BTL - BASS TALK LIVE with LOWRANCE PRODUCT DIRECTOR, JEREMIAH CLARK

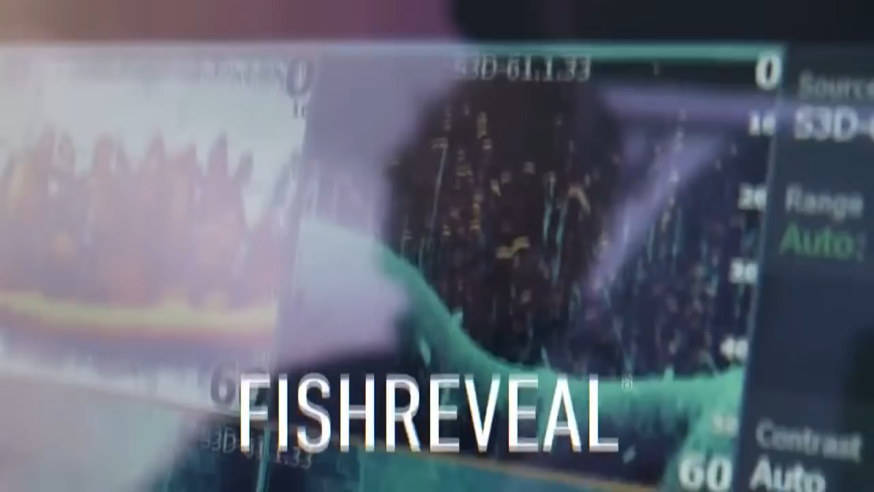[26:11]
from Chirp Sonar and Fish Reveal to side-scan and down-scan imaging.
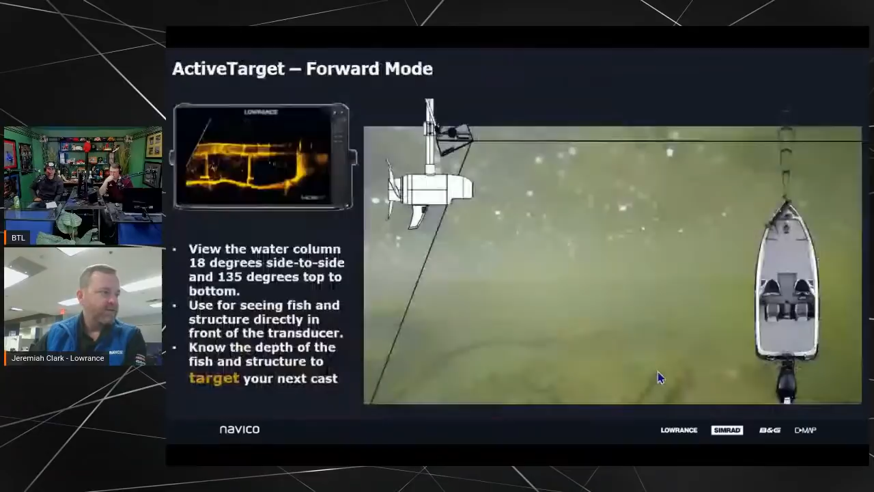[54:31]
Really, to kind of give you guys an example of what we've got, I kind of like to compare to the technologies we're used to, right? So we're all used to what down scan and side scan look like these days. So like just kind of showing off the resolution we're able to get. This is, again, on SkyTook, this is an old roadbed that a creek went underneath it. And this is what it looks like on side scan. You could actually tell that there was a roadbed with kind of like a little bridge culvert going underneath it.
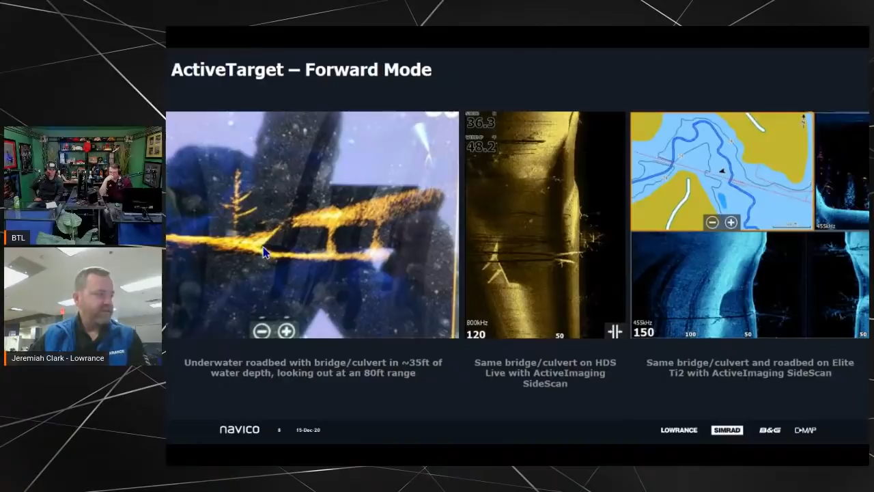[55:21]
This is in about an 80-foot range, so this is max 80, so we're probably 50 foot here and 35 feet of water. And you can see that tree perfectly. You can see the rocky edge on top of here, but then looking right down that culvert. Kind of an example of what a brush pile looks like on this live versus what it looks like in side scan. You know, you can actually see the trunks and the individual branches sticking up from this. So this is basically almost like down scan quality with fish swimming around in real time.
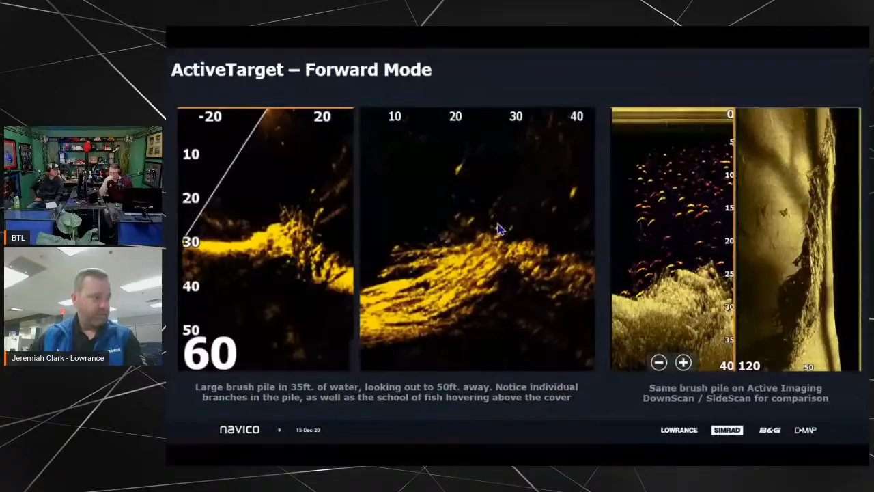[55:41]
But really the magic isn't in pictures. The magic's in videos. So this one's one that I like. This is one sent in from one of our testers. You got this big fish on the bottom there. You got the guy jigging his bait and he thinks he's about to get hit and the fish actually eats another fish. And it kind of it just shows to me the most frustrating thing about live sonar is every time you put your bait in the water, somebody's going to come take a look at it. But they may not necessarily be coming to eat your bait. So it does teach you a lot about an angler.
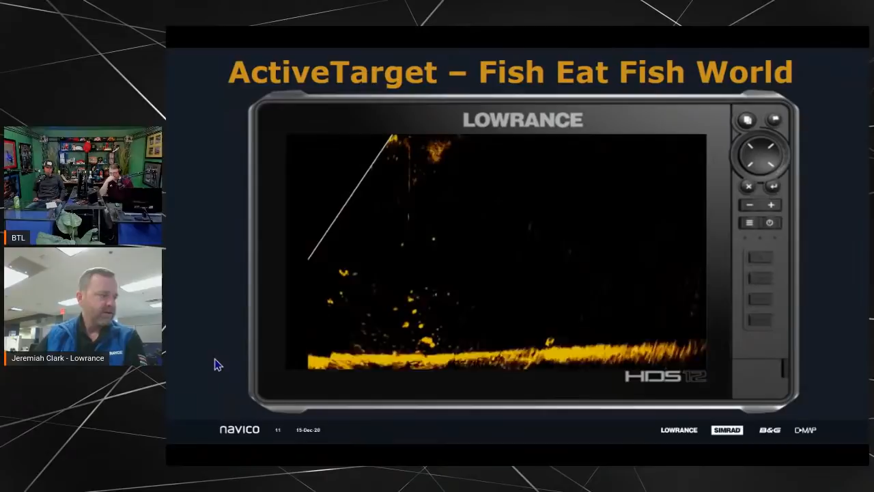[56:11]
As an angler, it could also show that, you know, the lure was enough to get his attention, but the fish looked a little better when he got there. So that's one thing to show a screenshot, but let's show an actual video.
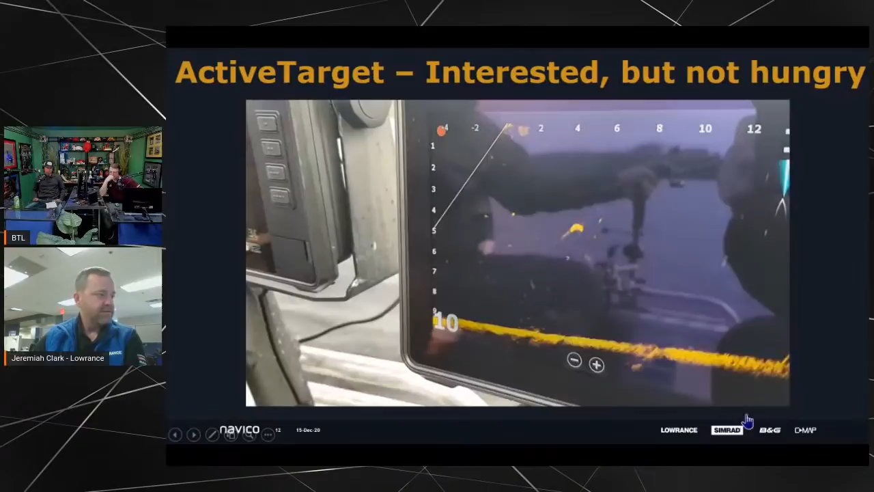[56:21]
So this is a cell phone video. You know, people are going to accuse us of doctoring, faking, smoke and mirrors. This is live. This is a cell phone video. You can see the guy's reflection. That's the bait going down. That's the fish swimming up to the bait.
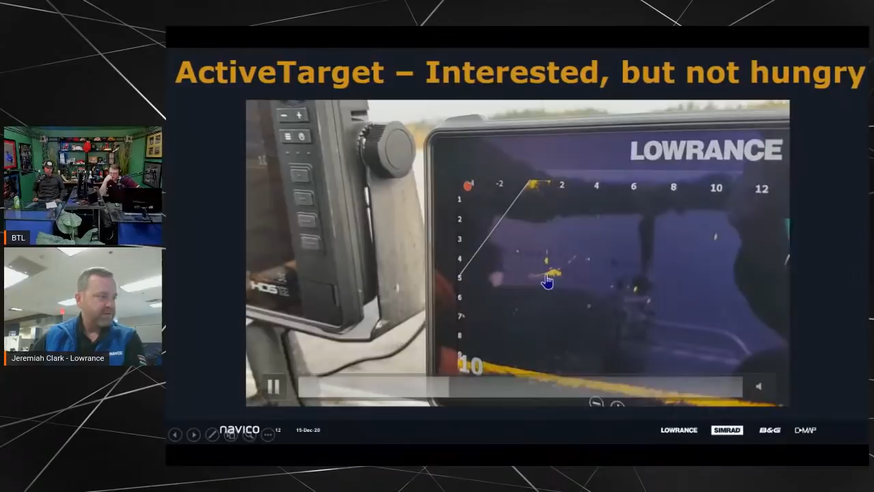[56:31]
And as the fish turns, watch its fins, its tail, everything you can just see in perfect detail.
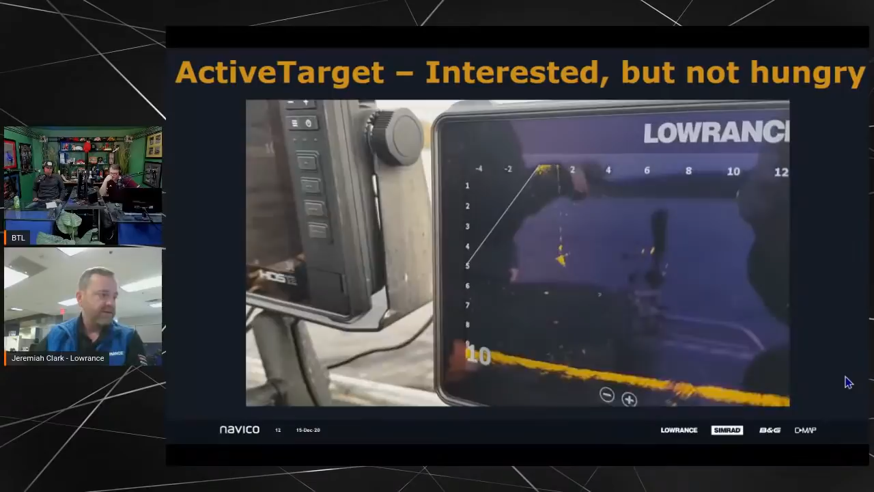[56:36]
Now, this is actually out of Europe, so this is in meters. This isn't feet.
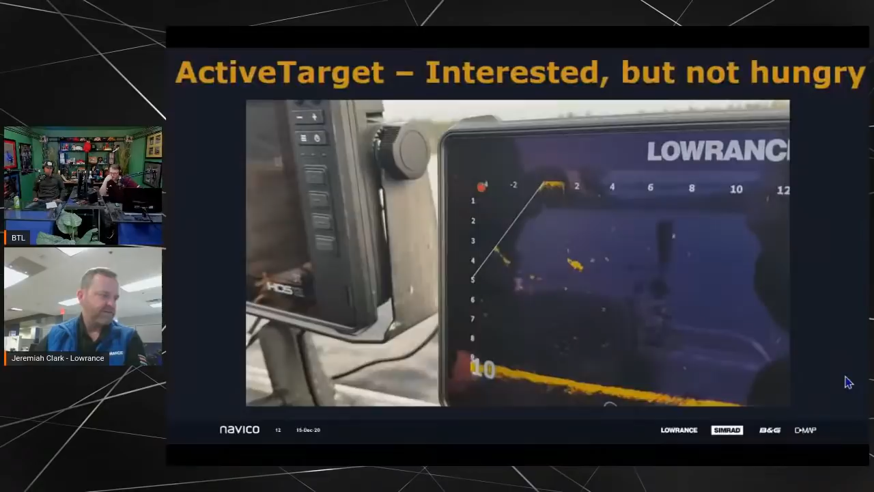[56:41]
So this is 33 feet deep of water, and that fish is about 15, 20 feet deep. That's a good-sized fish. It's what they call a zander. It's basically a big walleye. That thing's huge.
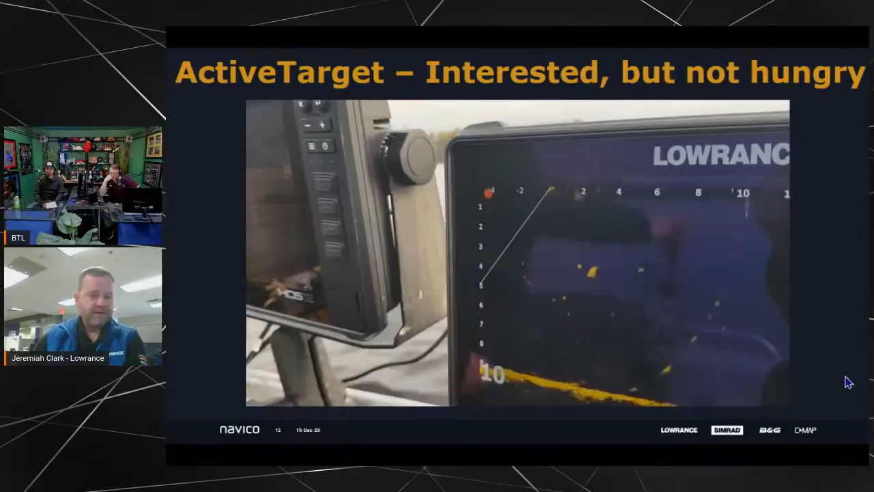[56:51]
That thing, yeah, if you want to get a good idea of what it looks like, how about that? What does a fish look like on the screen versus what does it look like in your boat? And the only thing I can tell is the fish on the measuring board is a little less gold than what it looks like on the live sonar. So if you guys want an idea of like where we're at detail-wise, I mean, there's nothing better than this, right? Like this shows you that fish is that fish.
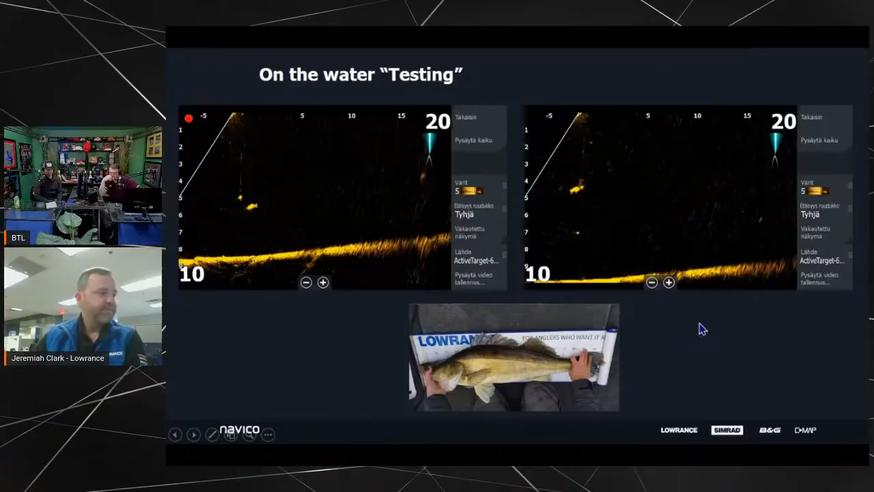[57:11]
Wow. Then we've got the down mode. So, this is actually a shot from last week. We did our live webinar. I don't know if you guys saw that. We posted on Lowrance.com live. Where we took Jordan Lee and Gary Klein out and kind of launched these products to the world. But we got special permission from the guys that run the dive site at Ten Killer State Park to go into their dive site and actually look at some of the structure they had. Again, that's cool. Nobody's fishing for a school bus, right? We got that comment in the live webinar.